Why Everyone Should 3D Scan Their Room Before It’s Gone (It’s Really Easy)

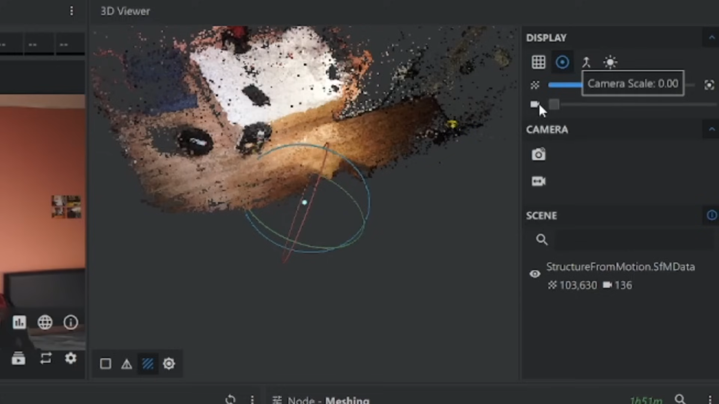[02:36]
You see, each of these things is a camera where the shot was taken and it automatically detected.
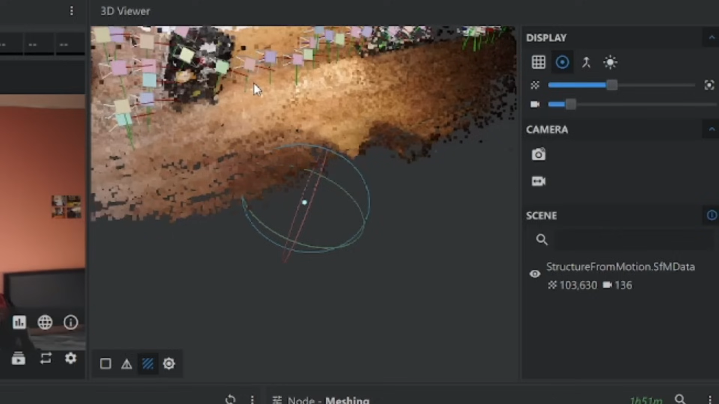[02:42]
There's the bed as you can see.